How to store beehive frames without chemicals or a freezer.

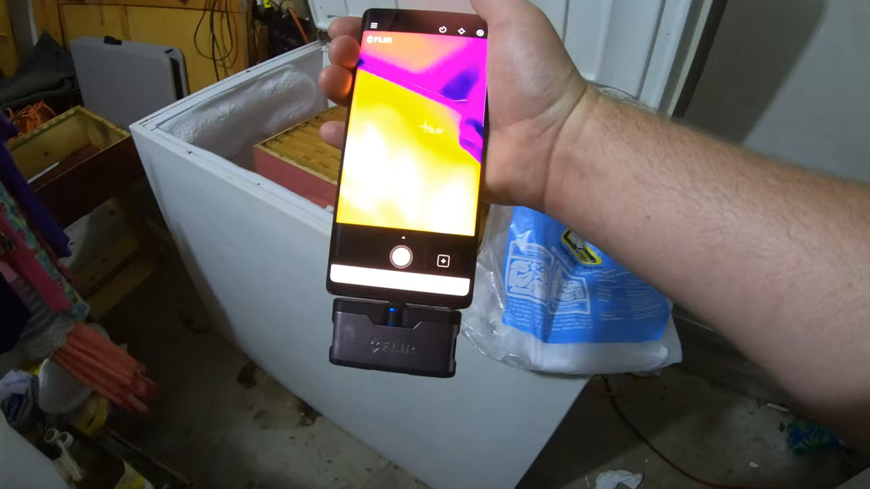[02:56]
i just plugged this in literally just so
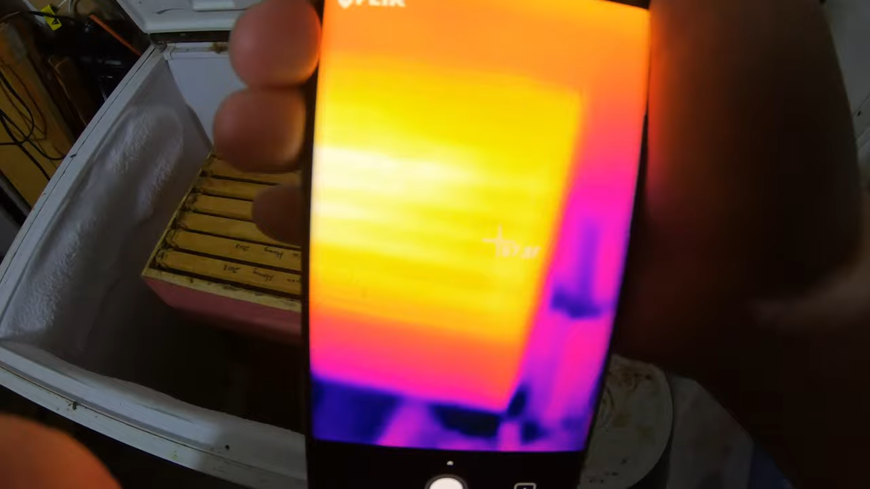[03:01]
here you can see the that's 46 degrees down there
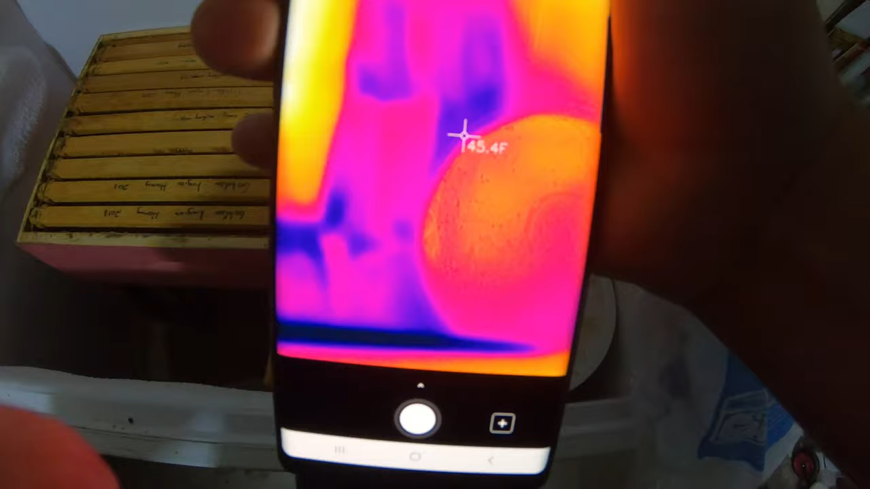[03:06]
so not freezing um
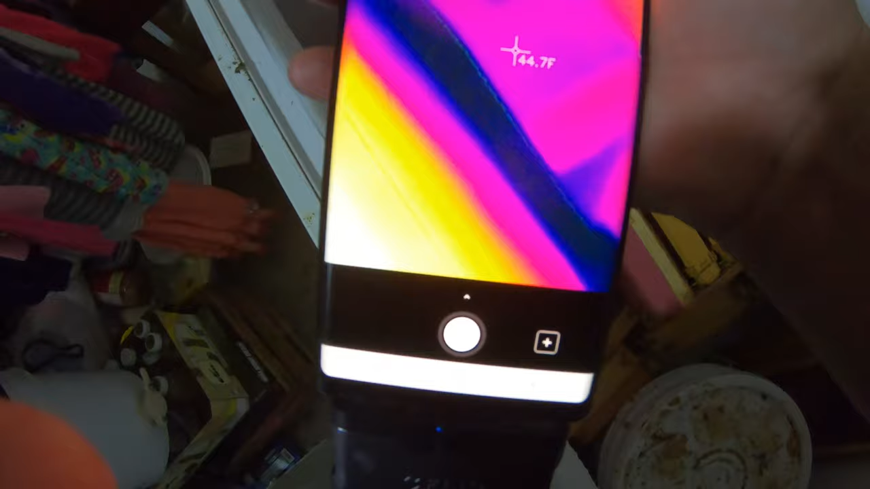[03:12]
On screen: spot 44.7°F
the ice on the side is 26 and then as you get down there it's 45 so again
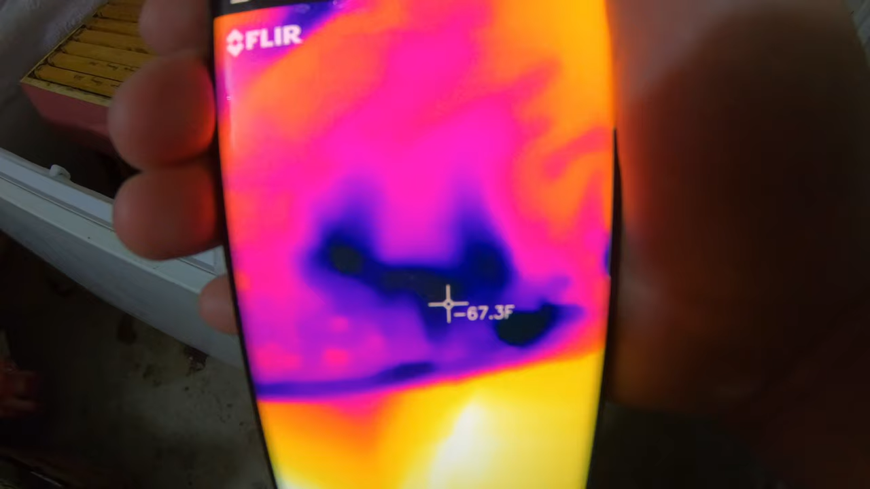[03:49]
On screen: spot -67.3°F
that's just the outside that's melting so when dry ice evaporates it
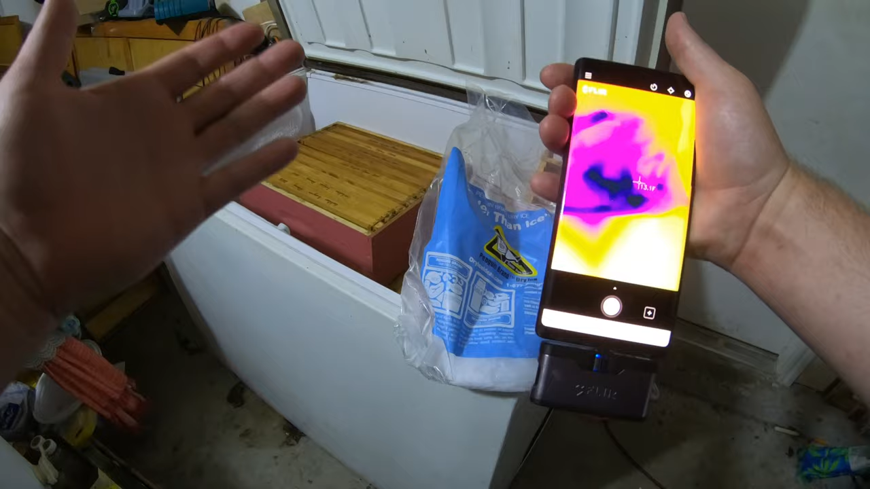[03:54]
doesn't melt it goes straight from ice to to uh gas um
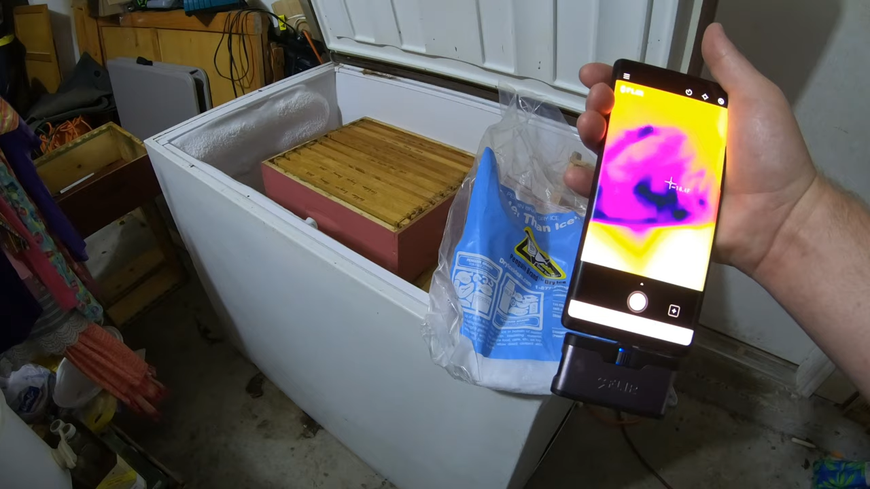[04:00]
it will fill this container full of co2 and suffocate everything in there so i thought that was a pretty cool experiment to run
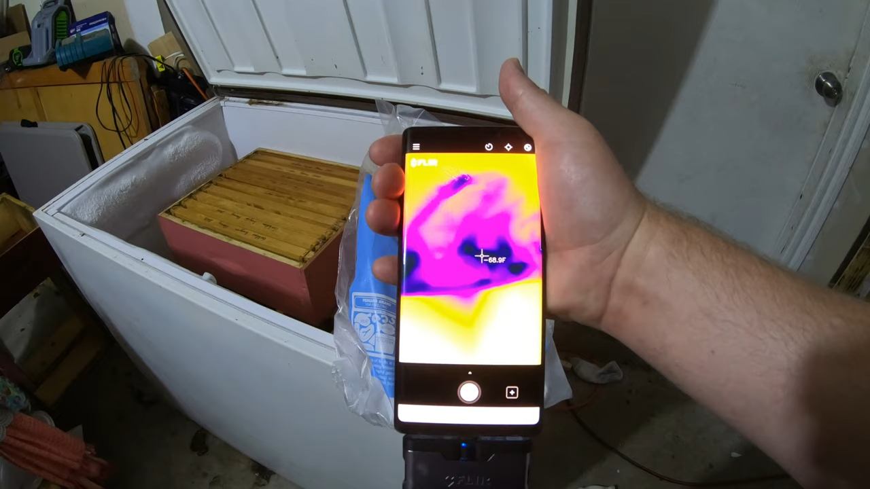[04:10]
so i just can't get over how cold this is so i want to show you we're going to
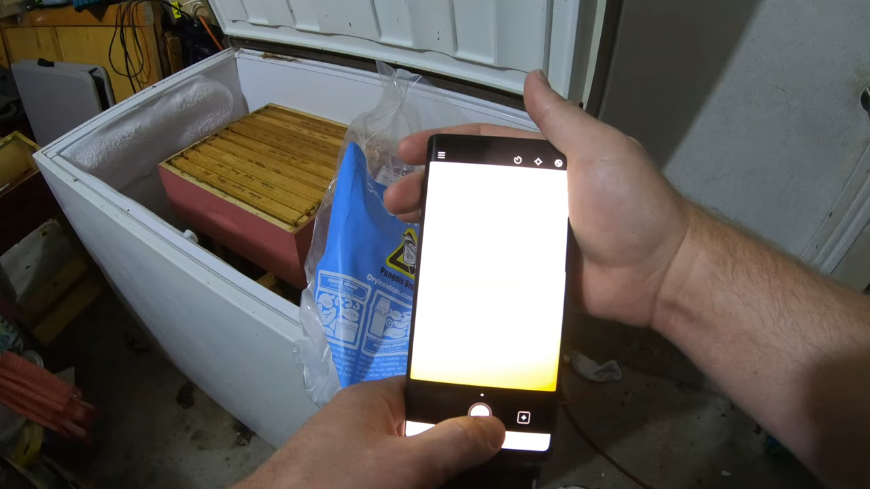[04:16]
well that's my hand
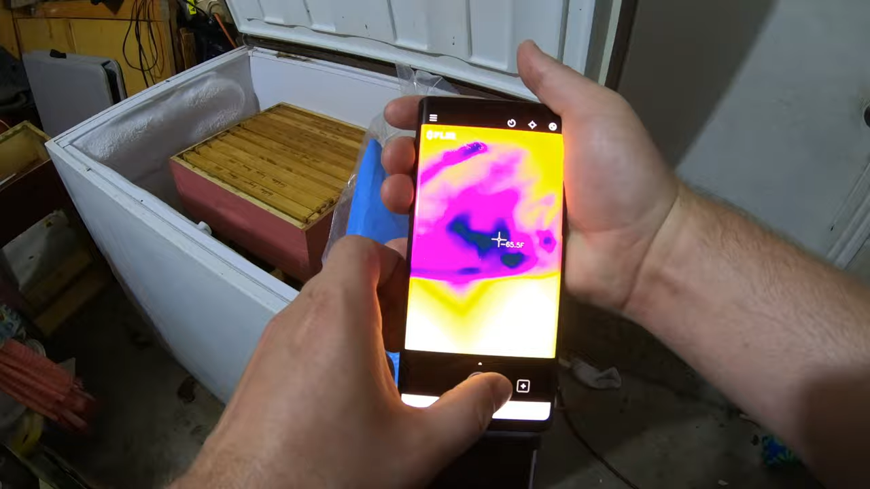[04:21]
we're going to turn this off for a minute